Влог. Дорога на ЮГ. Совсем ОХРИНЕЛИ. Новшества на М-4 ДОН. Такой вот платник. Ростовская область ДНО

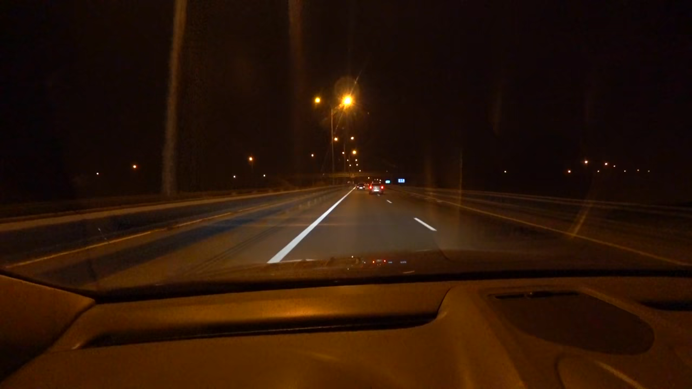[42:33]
вот жесть этого ростовского область быстрее бы за нее выехать попасть в Ростандарский край там уже поинтереснее будет ехать ну смотрите в общем в шахтах мы снова впекаемся в мертвую пробочку
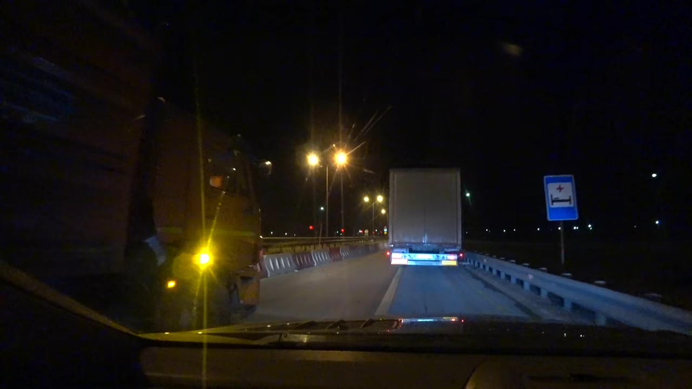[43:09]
ну что смотрите мы кое-как выкаряпкивались из пробки
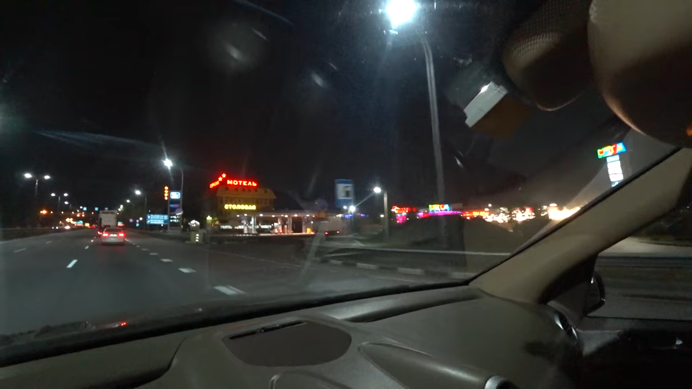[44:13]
Мега Икея Ростов туда-сюда мы значит сейчас поворачиваем вот сюда вот на Краснодар вот прям по указателю вот еще видите Икея вот и дальше
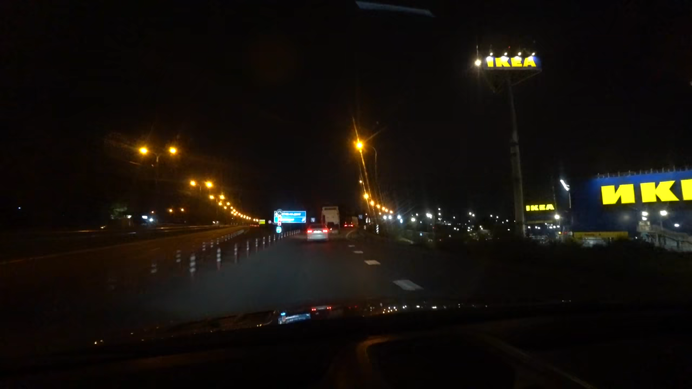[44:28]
вот 140 км дальше едем прямо да в Ростове идет такая серьезная реконструкция ночью конечно ехать очень неудобно безумно плохая разметка фонариков естественно нету ничего нету и конечно ехать ну отчасти опасно поэтому если у вас мало опыта то лучше я вам конечно не рекомендую лучше заночевать где-нибудь в Шахтинске например и уже утром на рассвете продолжить
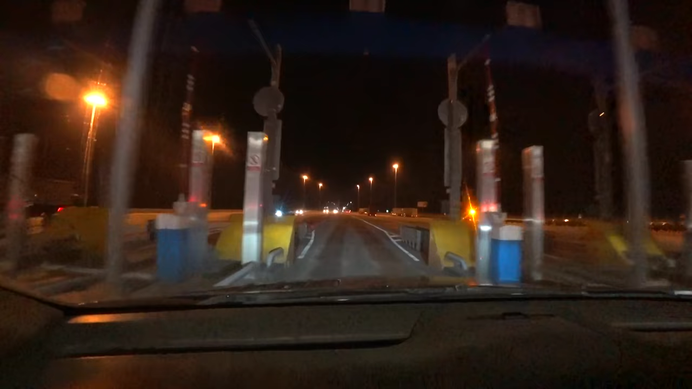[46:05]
так разгоняемся все поехали у нас появился новый город это Сочи 496 километров до него и мы въезжаем в краснодарский край красота все друзья мы на Кубани ура
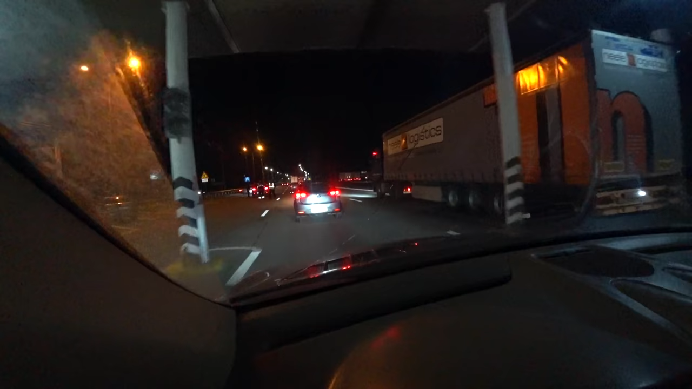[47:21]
ну так ну ок у нас короче не тормознули все нормально едем ну можно сказать что мы дома хотя ехать еще прилично ну что ребятки нам осталось примерно 100 вот сейчас скажу 158 километров до Краснодара и вы знаете Краснодар нас встречает даже длинненькой
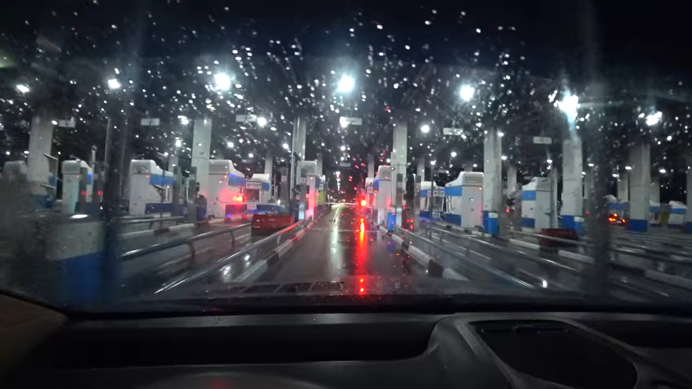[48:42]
так оттормаживаемся пик отлично первый класс 160 рублей счастливых пути все снова разгоняемся парковки уже видите как забиты здесь относительно днем то да как пусто
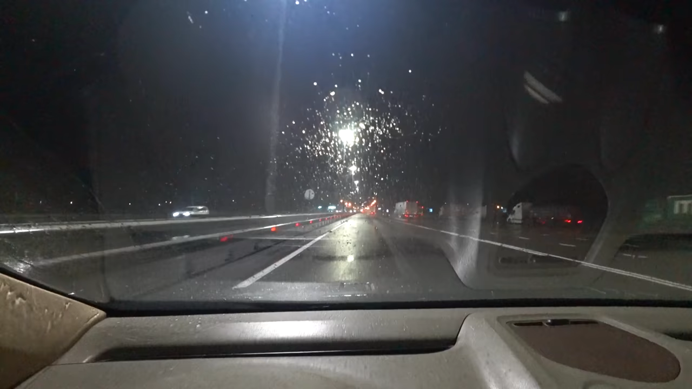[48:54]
а на ночь всего все стоит спать так смотрите вот так вот плавненько мы уходим в сторону Краснодара Керчи
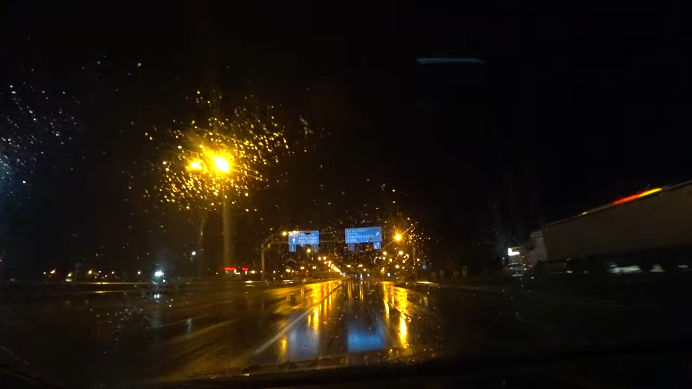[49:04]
Новороссийска Сочи вот сюда вот а прямо дорога это минеральные воды и все и нам ехать прямо всего лишь какие-то сто двадцать километров вообще понты вообще все я уже чувствую подушку одеял и матрас так прикольно впереди никого сзади тоже никого едем вообще совершенно один на всей трассе сейчас хоть фонарики будем залетать уже будет поприятнее а то и дождь и ничего не видно и один